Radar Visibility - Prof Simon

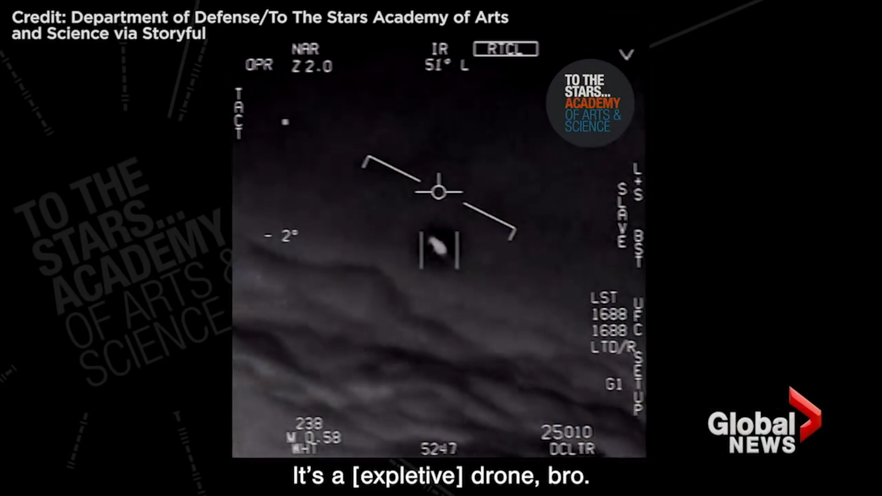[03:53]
They're all going against the wind. They're all going against the wind. The wind's 120 knots from the west. Don't do that thing, dude. That's not an LNS though, is it? It's not. I do have an LNS, dude. Well, if there's like anything, it's rotating.